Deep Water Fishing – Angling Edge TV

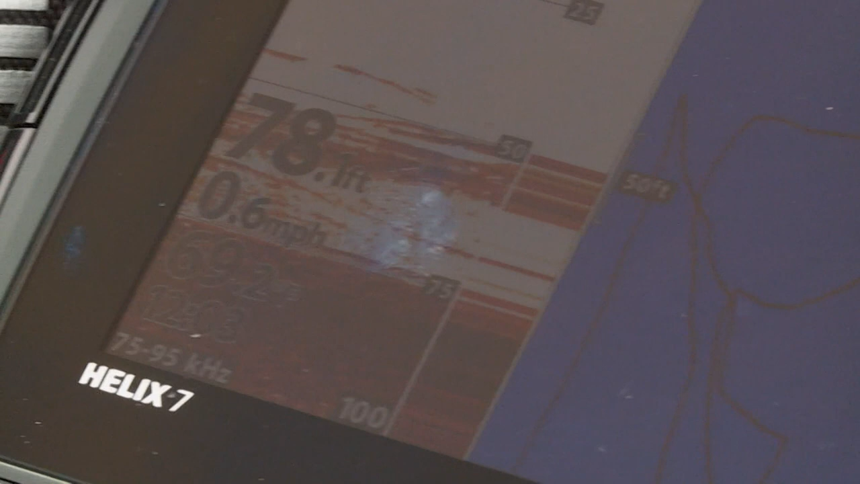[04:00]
On screen: speed 0.6 mph
we started driving over the top of it and when you look at the depth finder you can see what's in this hole it has a tremendous amount
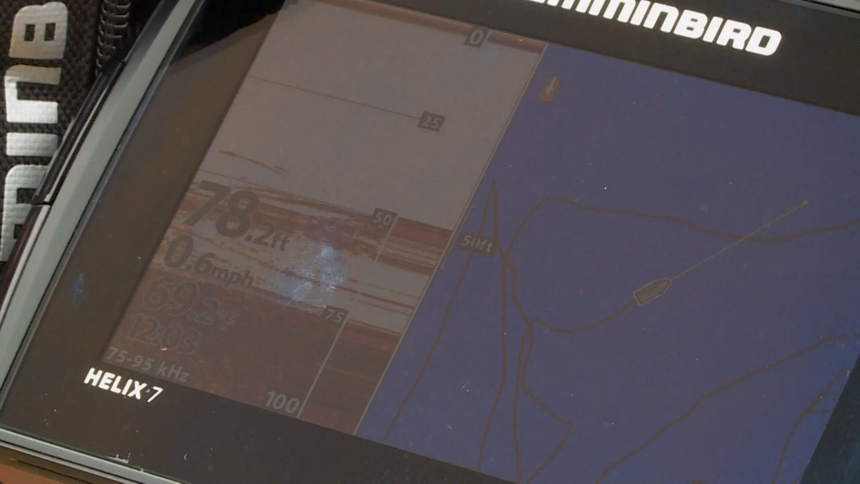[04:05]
On screen: depth 78.2 ft, speed 0.6 mph
of forage but not only forage but piled up with alternate species we're just
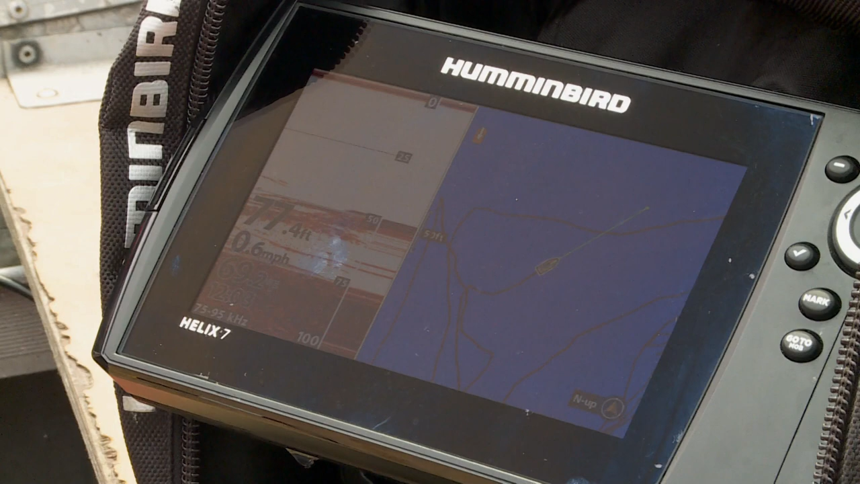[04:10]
seeing lots of big hooks in here and the interesting thing is is in this type of situations you don't really need a lot of complex gear to catch fish
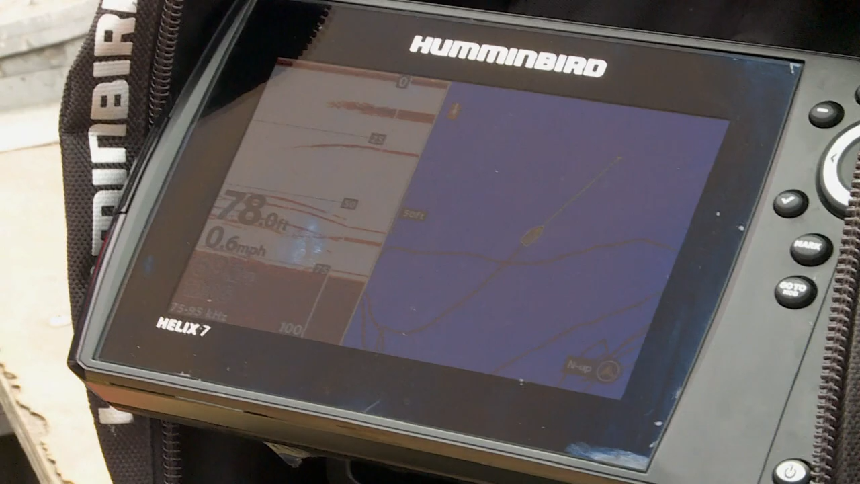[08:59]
On screen: depth 78.0 ft, speed 0.6 mph
anywhere where we don't see fish steve has been just simply just moving over the tops of the fish and when we see a big school and we drop to that approximately that depth level
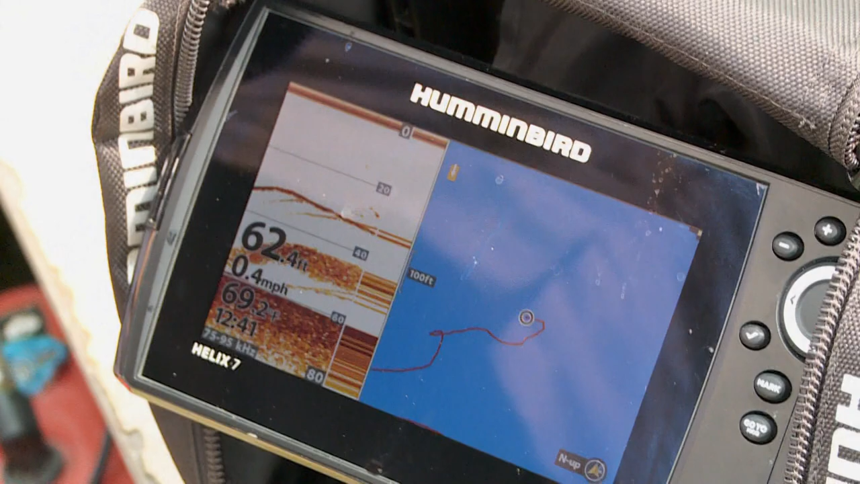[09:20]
On screen: depth 62.4 ft, speed 0.4 mph
feeding you notice that we're seeing a lot of uh fish that are bit you know big fish down really down deep
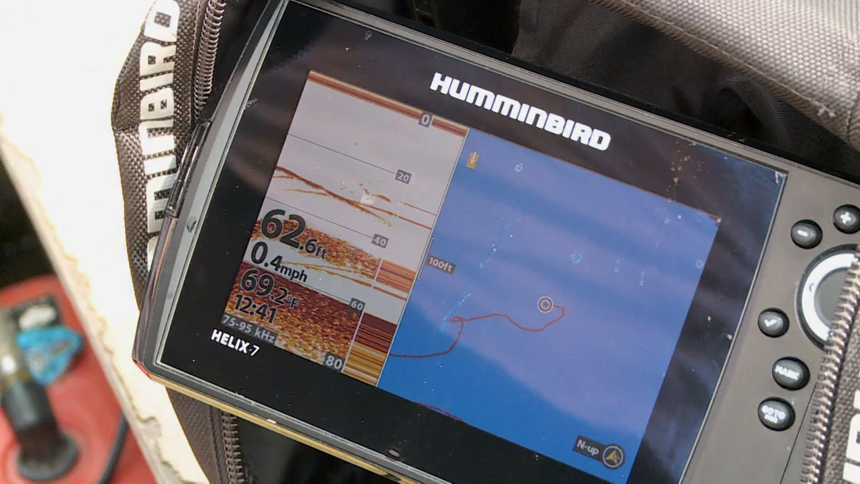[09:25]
On screen: depth 62.6 ft, water 69.2°F, speed 0.4 mph
in the water column and most of the time in these really deep water basins when those fish are really active
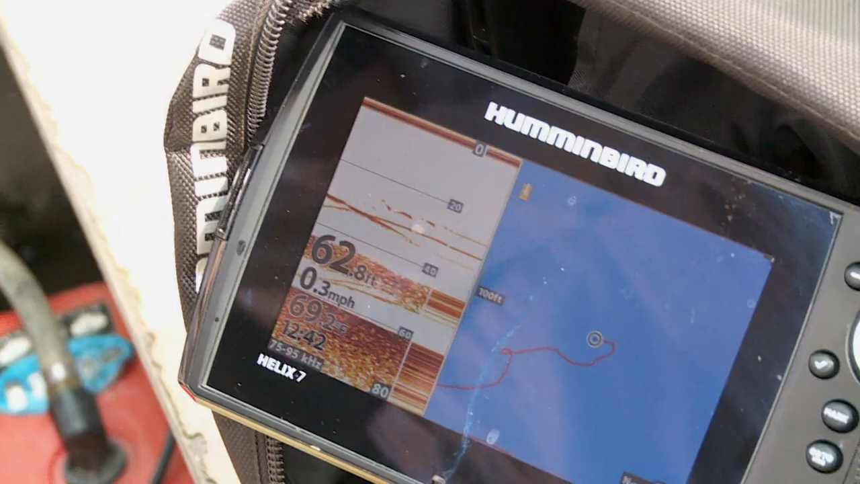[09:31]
On screen: depth 62.8 ft, speed 0.3 mph
they'll actually come up pretty high
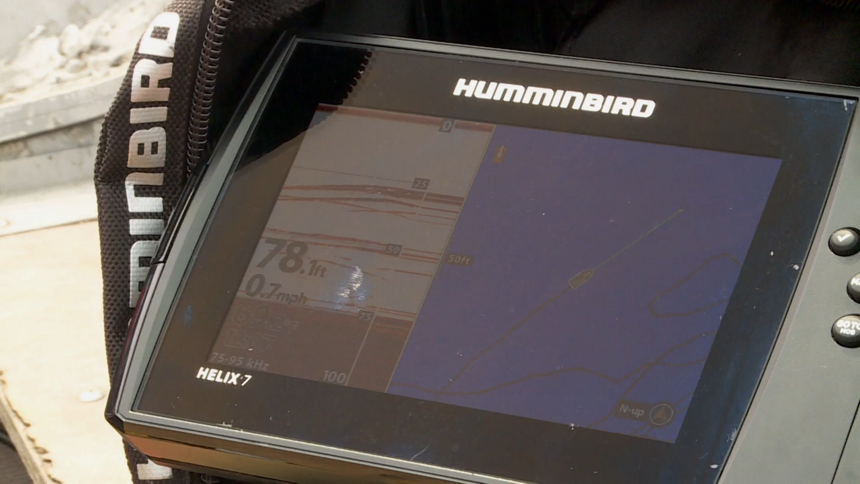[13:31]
On screen: depth 78.1 ft, speed 0.7 mph
catching right there that's what it was yeah look at that god got him too whoa whoa
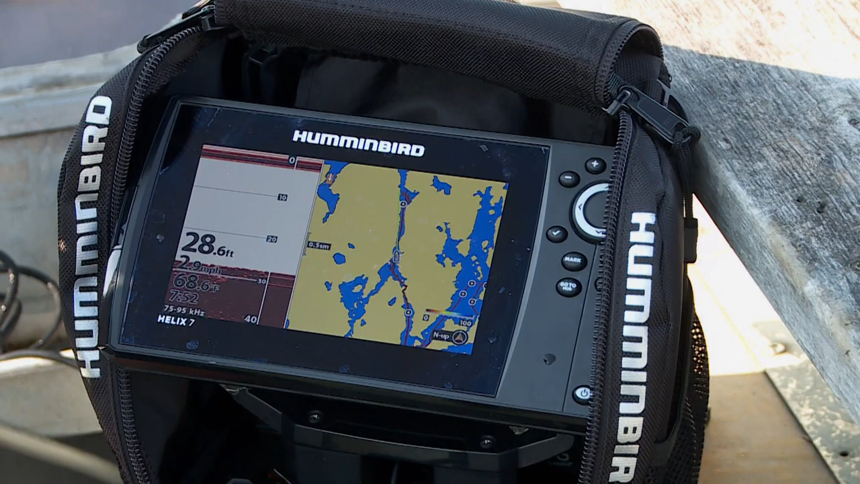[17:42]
On screen: depth 28.6 ft
and what's really nice about that, the first day we came up here, Steve Clark, the camp manager, drove us around the lake and dropped down coordinates, and you can see I have coordinates scattered around the lake. He says, these are really good high percentage spots for walleyes, pike, and lake trout. But the biggest thing is for navigation, because when I zoom in here,
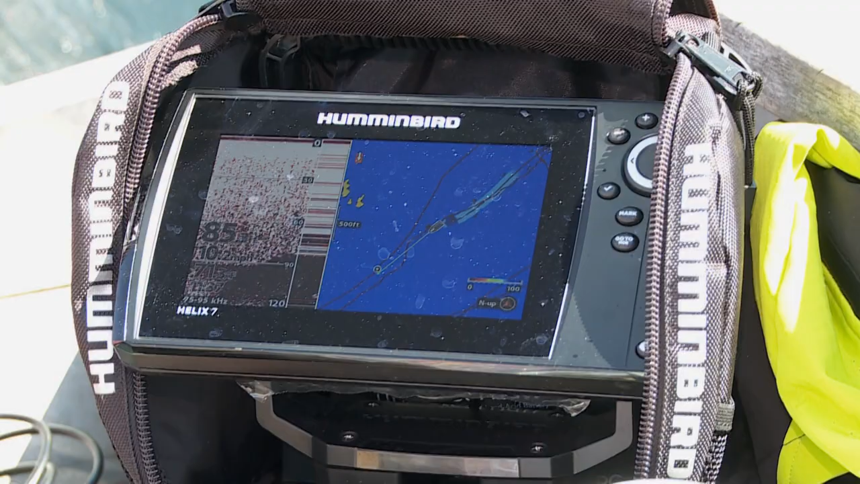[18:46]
And the thing is, this is actually our ice fishing unit. This is something that we actually carry for ice fishing, so it's portable.
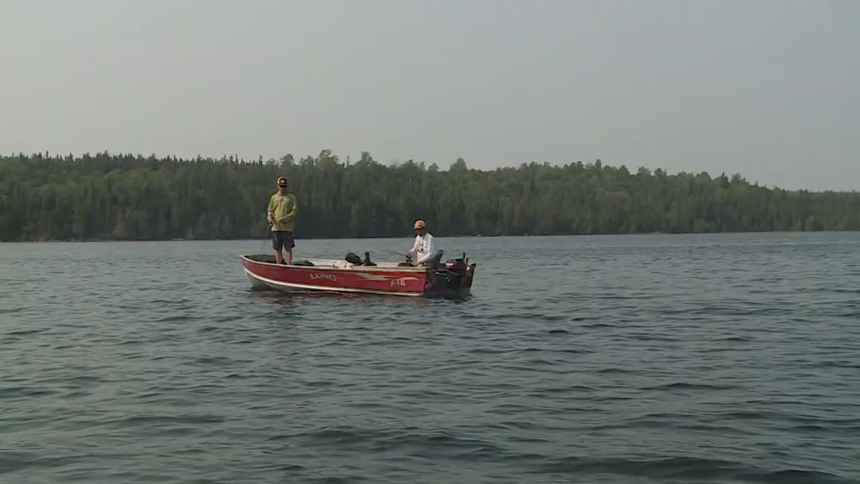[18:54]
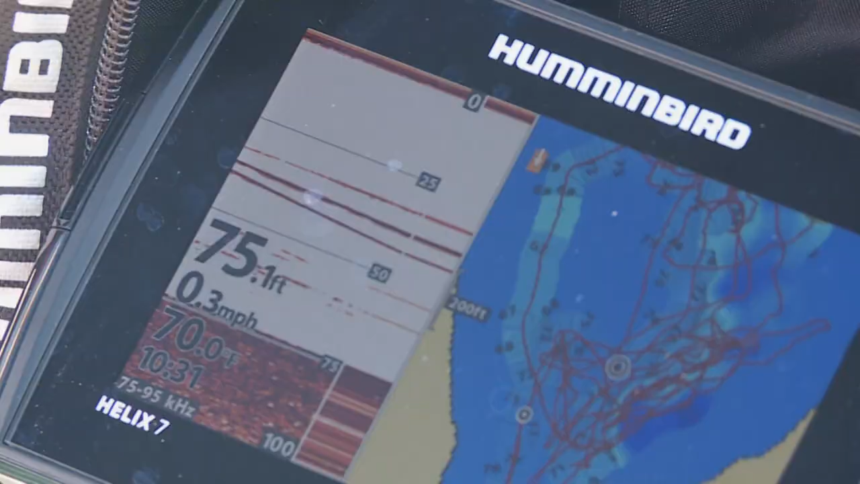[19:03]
On screen: depth 75.1 ft, speed 0.3 mph
Unquestionably, you don't want to drop it right to them. The biggest thing is you'll see when I'm dropping down on the depth finder, there's like a stack of them right there.
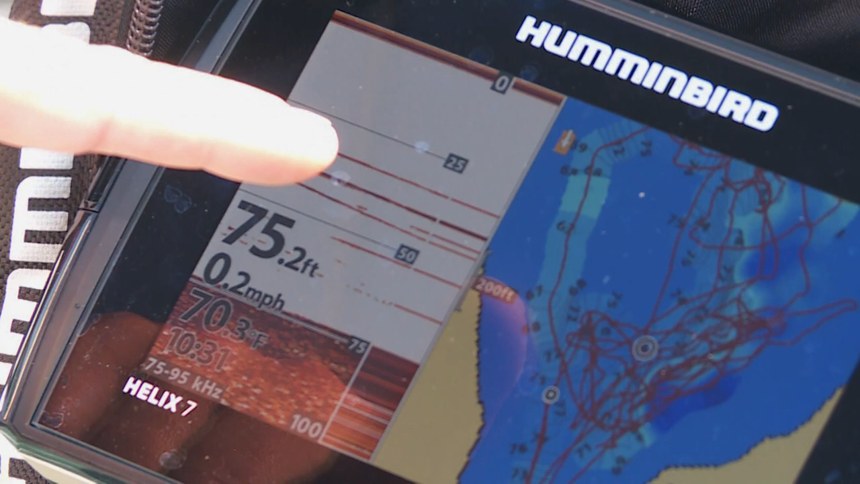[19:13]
On screen: depth 75.2 ft, water 70.3°F, speed 0.2 mph
But when you see my bait come into view here, right there, you'll notice where I'm stopping it at. I'm stopping it at like three to four feet, five feet above where I'm seeing the fish.